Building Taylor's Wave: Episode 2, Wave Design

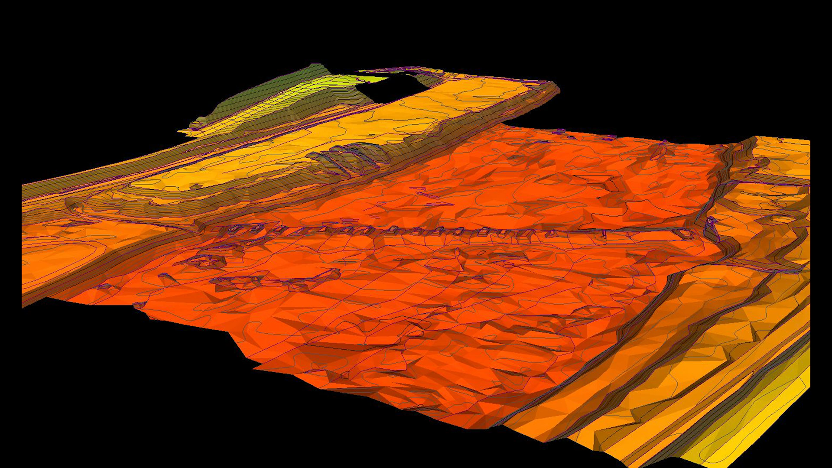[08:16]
We were very lucky to have a great firm, Key Mapping and Surveying, here in town to provide the needed data.
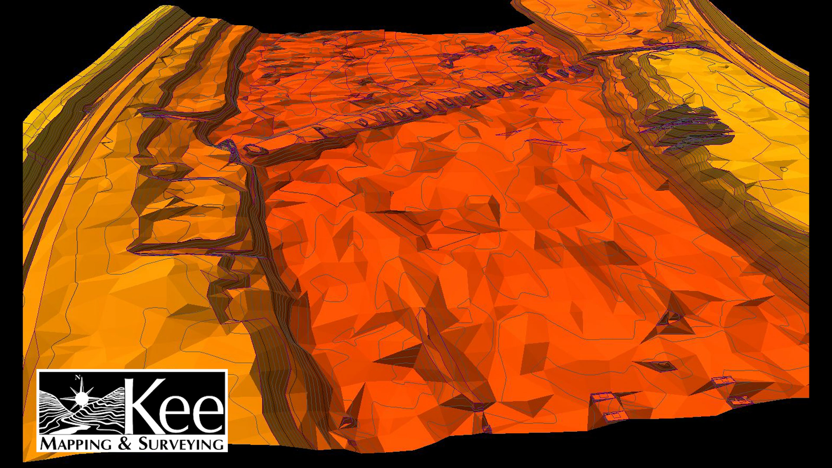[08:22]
The folks at Key are whitewater paddlers themselves and they've gone the extra mile in their role. S2O uses some pretty sophisticated hydraulic engineering software to design
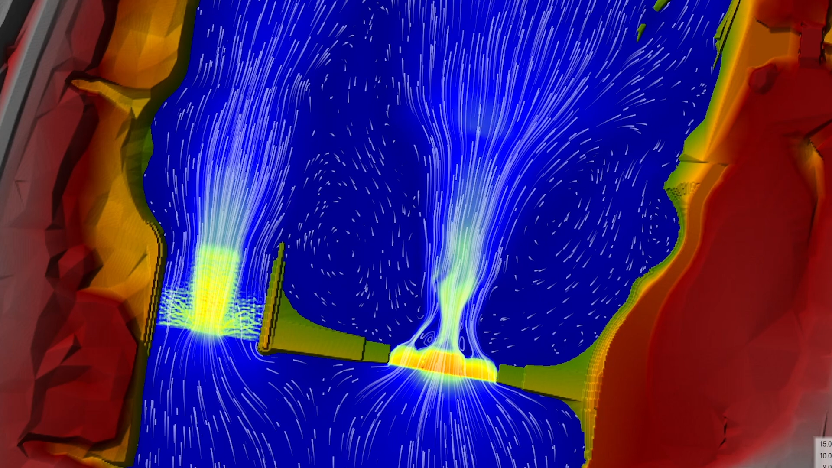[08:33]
with and once the survey data was layered in, Scott and his team were able to develop a near final model for the ledge feature.
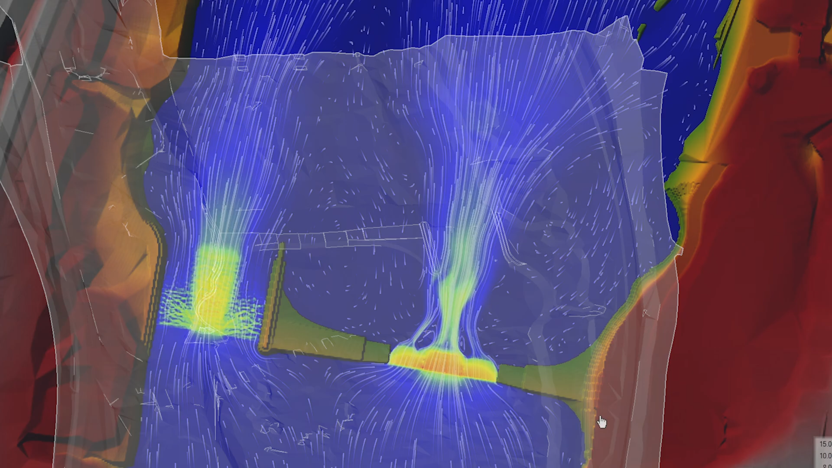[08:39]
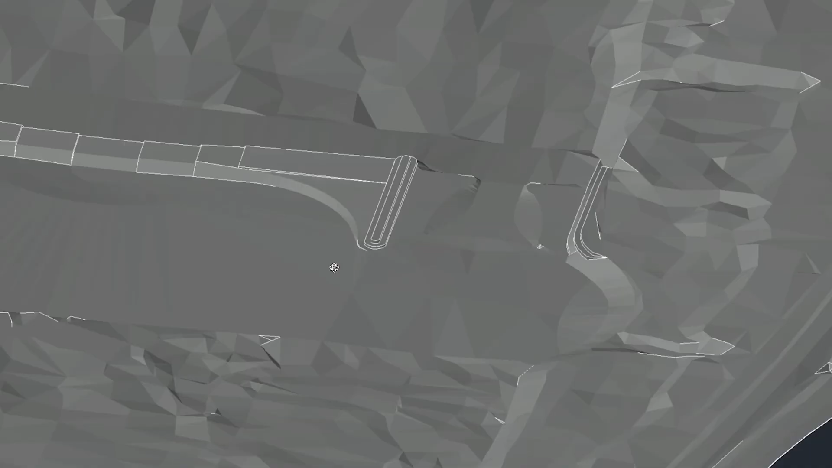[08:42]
These are a couple of outputs from that computer modeling. On this 3D version you'll recognize all the features that Scott pointed out earlier in the physical model.